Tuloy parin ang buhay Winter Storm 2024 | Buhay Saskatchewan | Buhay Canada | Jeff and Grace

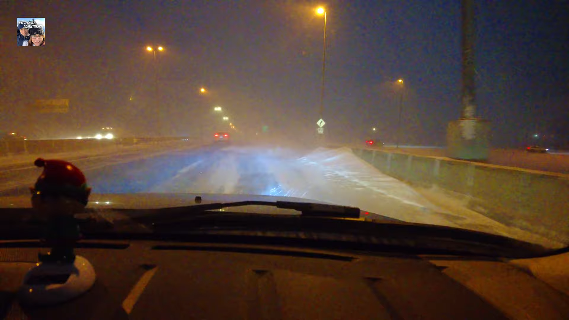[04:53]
So, yung, yung road, yung parang highway talaga, okay siya, passable siya, walang snow, kasi nadadala ng hangin.
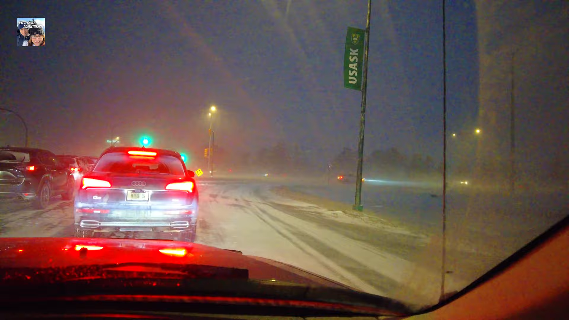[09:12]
Ano yun? Grabe, oh. Wala ka nang makita. Wala ka na. Tikit-tikit na nga yung sasakyan, yun. Yung, weather condition sa labas. Hindi na nasusunod yung lane, guys.